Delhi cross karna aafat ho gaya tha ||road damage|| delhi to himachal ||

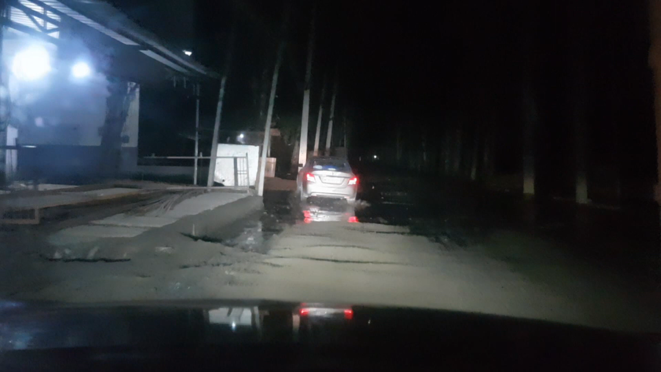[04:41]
वहाँ से बिहार से मेरे छोटे वाले मामा जो डॉक्टर हैं वो लेके आए थे, और यहाँ से मेरे को बोला गया था कि लेके जाने के लिए। पूरा का पूरा रोड टूटा हुआ है, अरे बाप रे, लग रहा सारी बारिश यहीं हुई है।
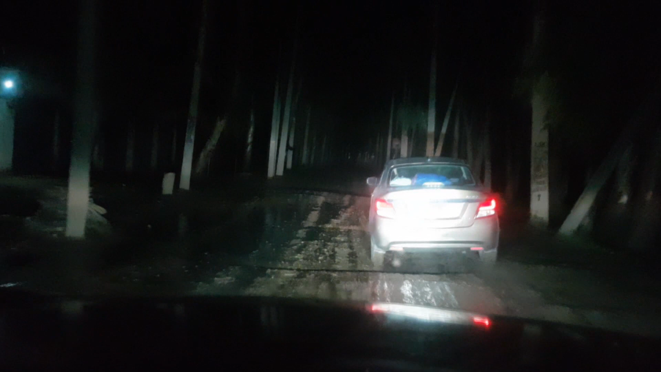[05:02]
गाड़ी गंदी हो जाएगी, अच्छी खासी साफ सुथरी गाड़ी थी 5 दिन से गाड़ी खड़ी थी पार्किंग में, आज निकली बेचारी, ये भी सोच ही रही कहाँ फंसा दिया आज। आसपास कितना सही व्यू है, हर दोनों साइड पेड़ है, पर रोड कितना खराब है, टूटा हुआ। अभी तो ये तो स्टार्टर था, अभी तो मेन कोर्स आगे है।
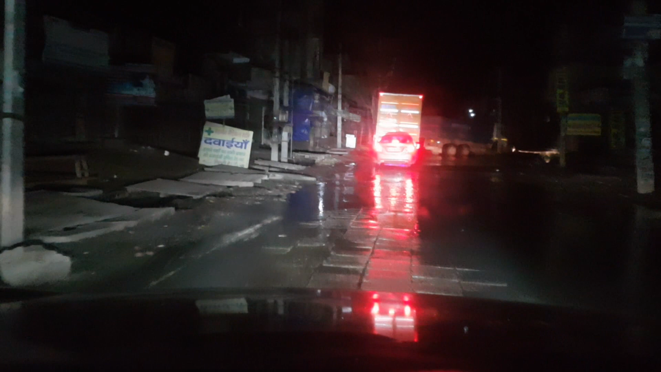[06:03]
बाप रे कितना गड्ढा है यार, पानी देख रहे है। चल ट्रक, आधा ट्रक डूब गया।
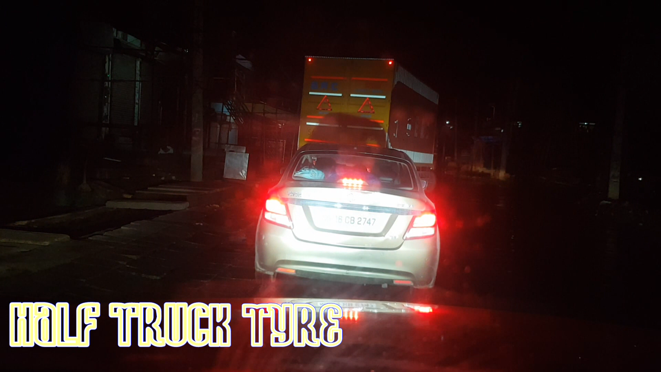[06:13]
यहाँ निकालना बहुत मुश्किल हो जाएगा।
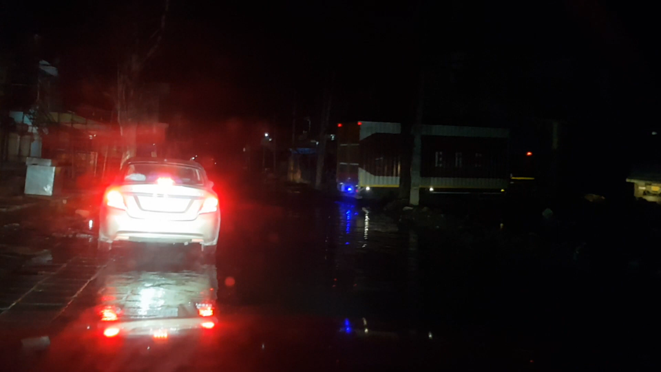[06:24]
शिफ्ट वाला कैसे निकालेगा ये?
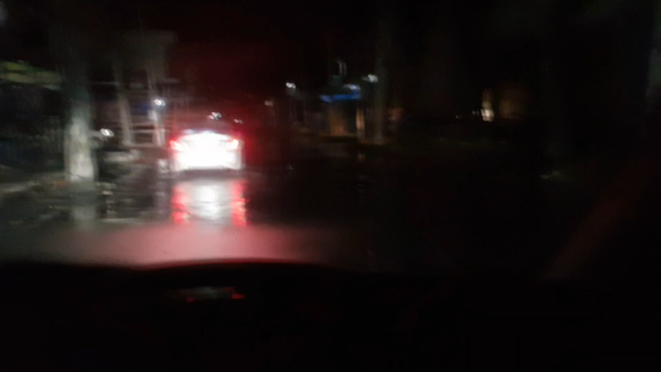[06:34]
गड्ढा है, बहुत बड़ा गड्ढा है।